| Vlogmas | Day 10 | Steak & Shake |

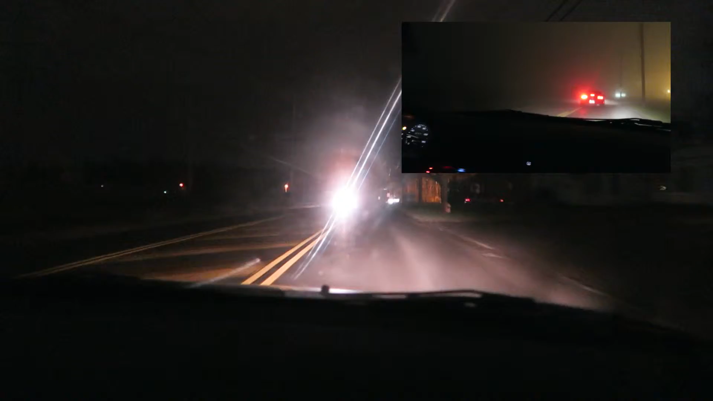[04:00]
Ha! And some cars there. You can actually see them. Now I was driving, I went at work the other night, it got really foggy again. Do you see that? Yeah.